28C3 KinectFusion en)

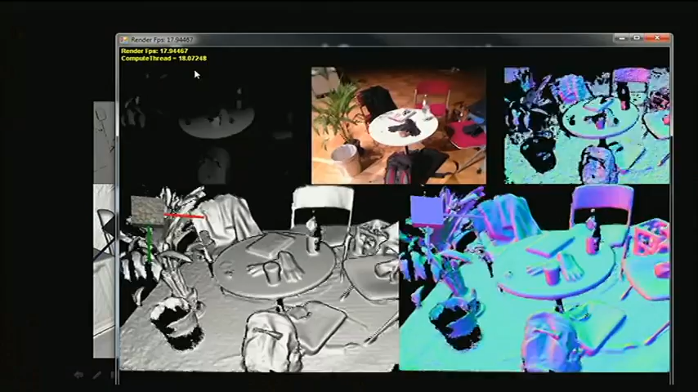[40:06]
but then as soon as I integrate my arm,
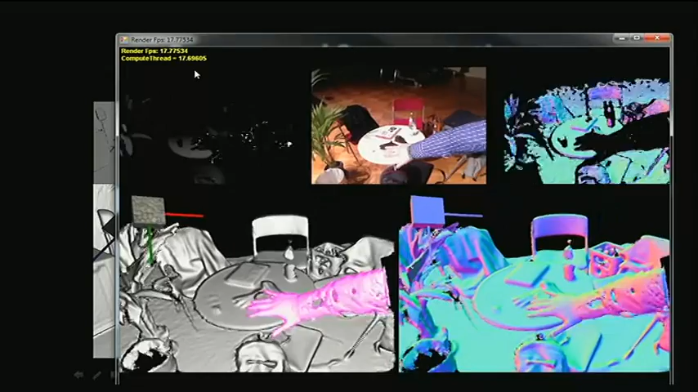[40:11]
it becomes another model in this environment, and it also gets separately tracked.
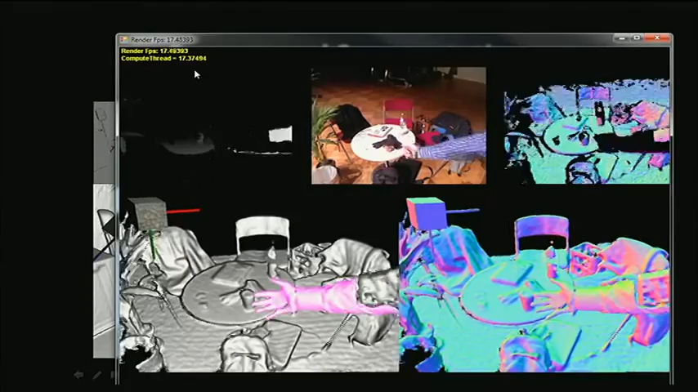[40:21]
And compared to a live Kinect image, it has a much smoother surface because we
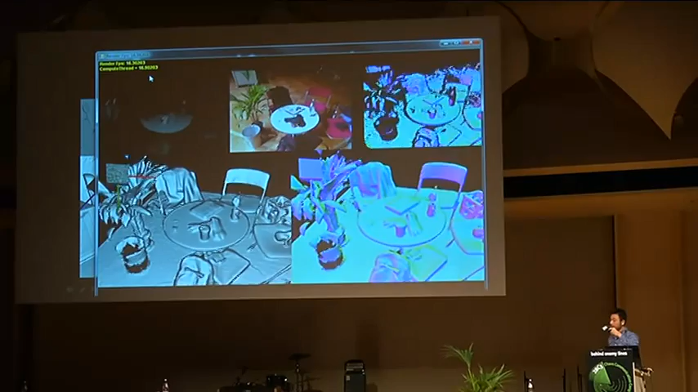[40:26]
do the same thing with the foreground model as we do with the background model.
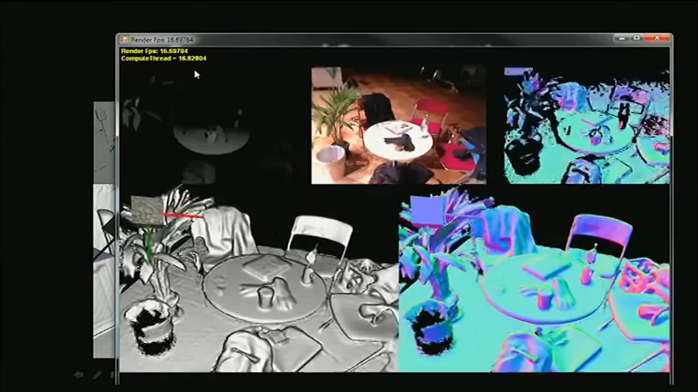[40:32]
So, we have two instances of Kinect Fusion running,
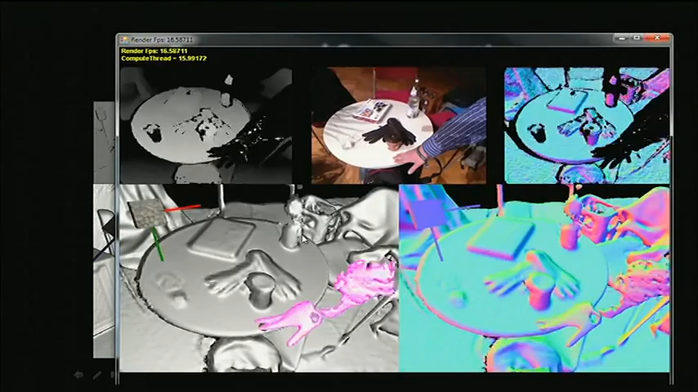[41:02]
So, when I touch this cup, it knows that I'm touching the cup. Touch this, I don't know, this box,
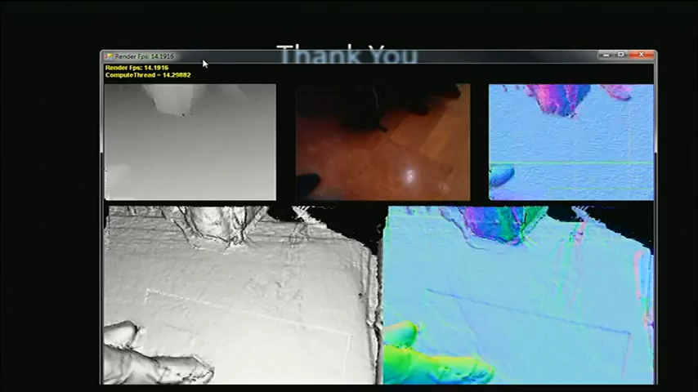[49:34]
So, we have end up with 600,000 points we work with. But we don't use the points which have too much offset.
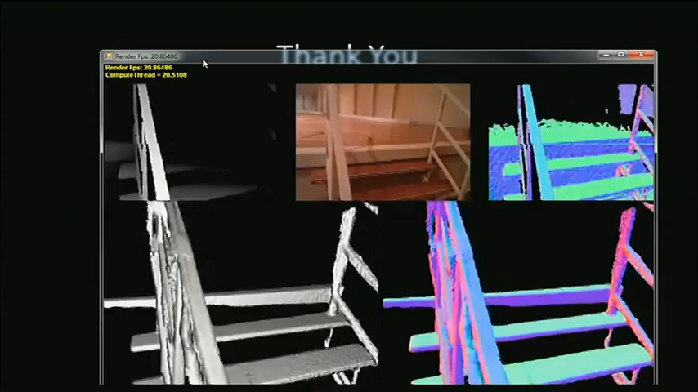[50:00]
So, when we scan in the background, we introduce a new foreground image.
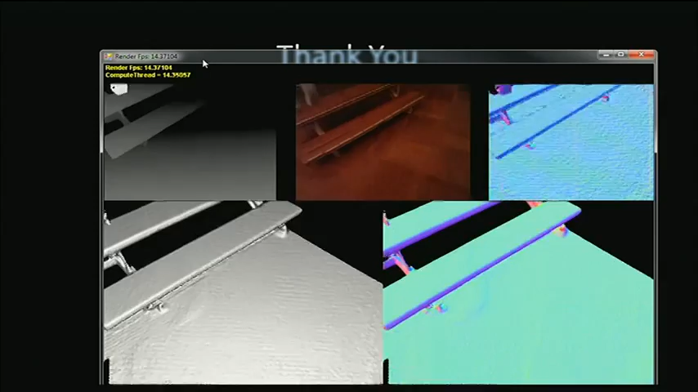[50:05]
Then, when we calculate the distance from the camera's perspective,
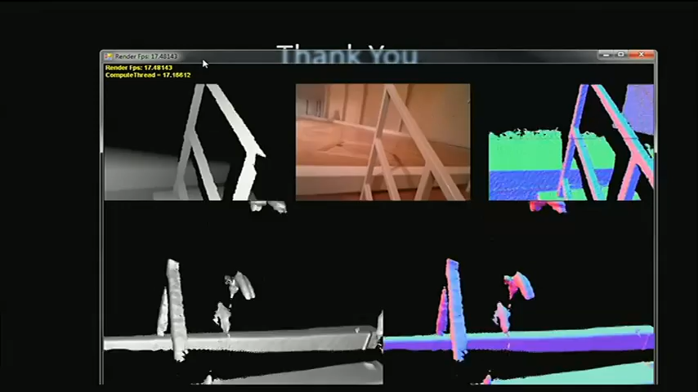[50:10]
we hit the live depth image first before we hit the background image.
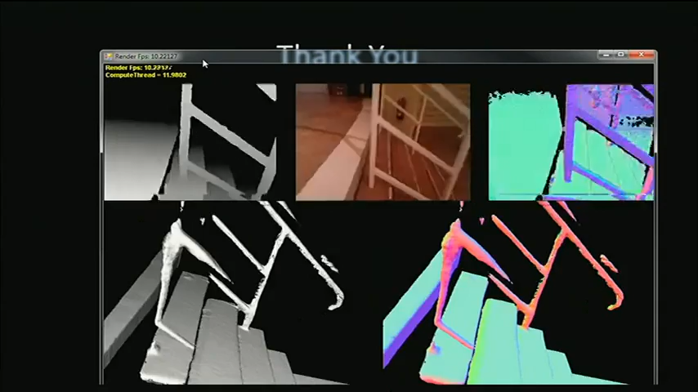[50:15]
That's how we can segment it out.
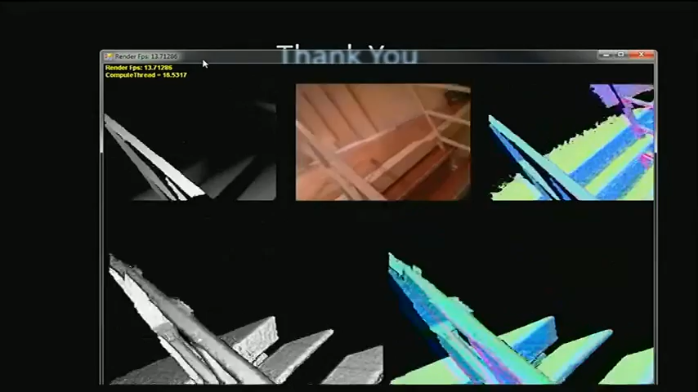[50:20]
So, when we hit depth image first, then we integrate this data in another connection, and then we put them together.
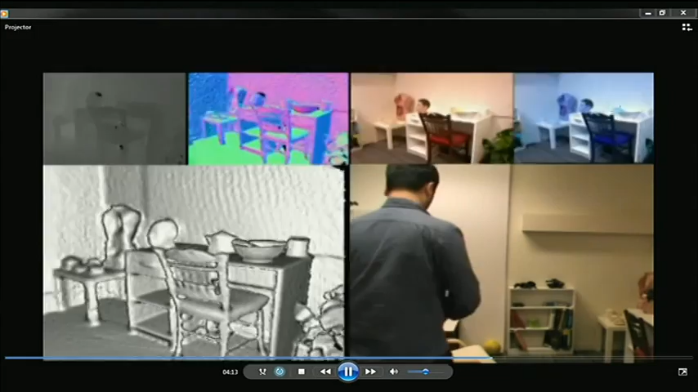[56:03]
So, we first build up a map of the environment with the Kinect.
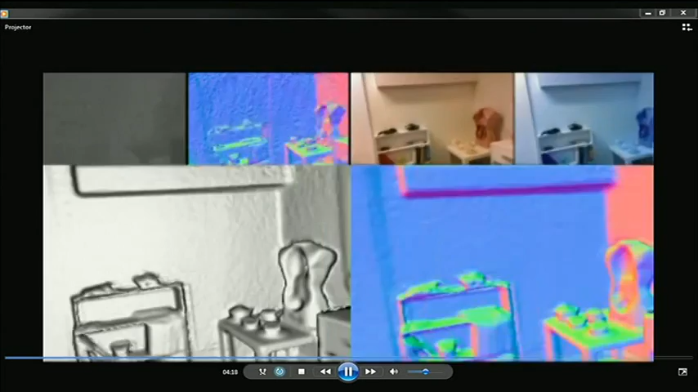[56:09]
And then we can project graphics onto the surfaces.